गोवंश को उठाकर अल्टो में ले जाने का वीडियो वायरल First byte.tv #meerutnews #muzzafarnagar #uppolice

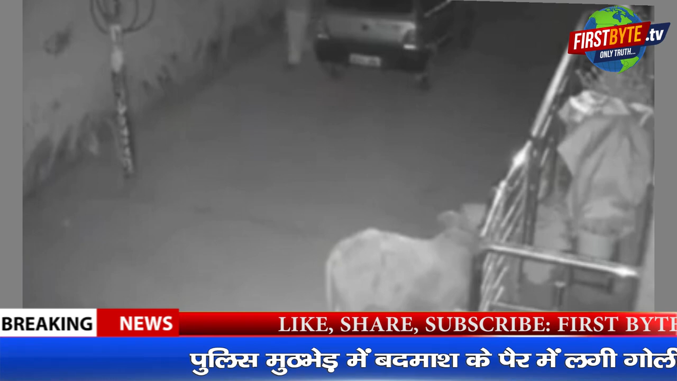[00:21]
jate gautas kar kamer mein qaid ho ga hai Dekhye kis tarha 2 ROP, ek govansh ko bandhag bana kar maruti kar mein dal raha hai Ye video social media pere tezhi se viral ho raha hai